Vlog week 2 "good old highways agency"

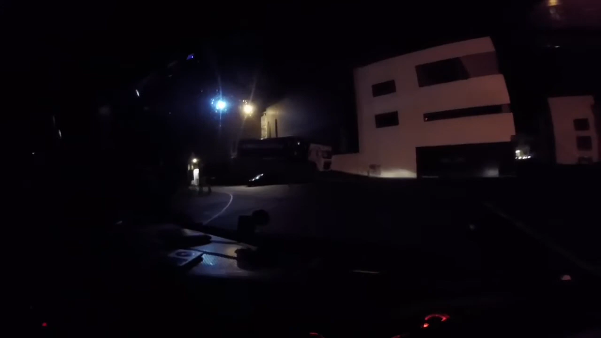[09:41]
1, 2, 3, 4 Paul Matthew Arctics being loaded. So, I'll have to just sit here. I'll put my card on rest and once they're gone, I'll probably shunt in front of the ramp just so I'm ready tomorrow. But it must be a big show, whatever they've had in. 4 Arctics.